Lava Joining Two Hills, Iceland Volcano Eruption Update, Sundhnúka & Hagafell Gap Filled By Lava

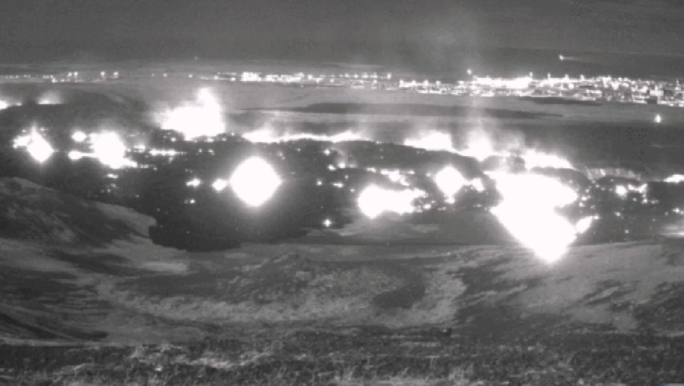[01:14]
And gradually joining these two hills, it will end up, and already is looking like it, that these two hills will cease to exist.